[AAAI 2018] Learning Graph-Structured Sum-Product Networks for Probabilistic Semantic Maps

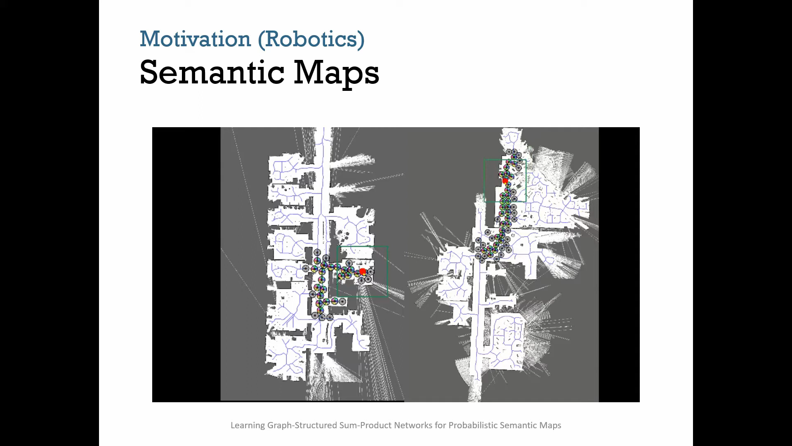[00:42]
We refer to such a graph as a semantic map. In our semantic map, nodes represent entities in the world such as places and objects,